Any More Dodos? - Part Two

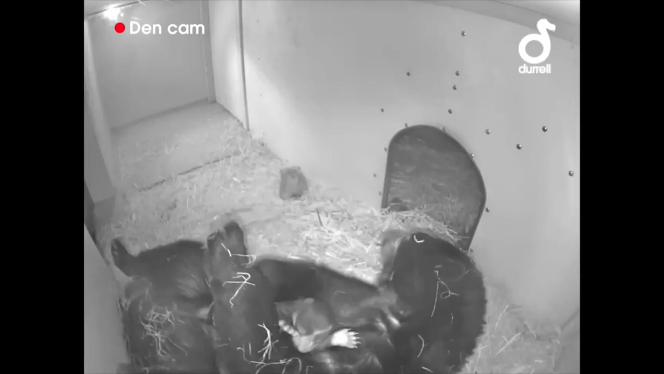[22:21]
We have all of these brilliant images from the footage, from the cameras we have placed in the den. So now we can monitor her, check on the condition of the cub and see that it's doing well without having to disturb her at all. Because in the species, leaving them alone during the cubbing nesting period is crucial. Any disturbance can affect the mother-cub relationship. So, the more hands-off we can be, the better the chances the cub will be raised happily by its mother.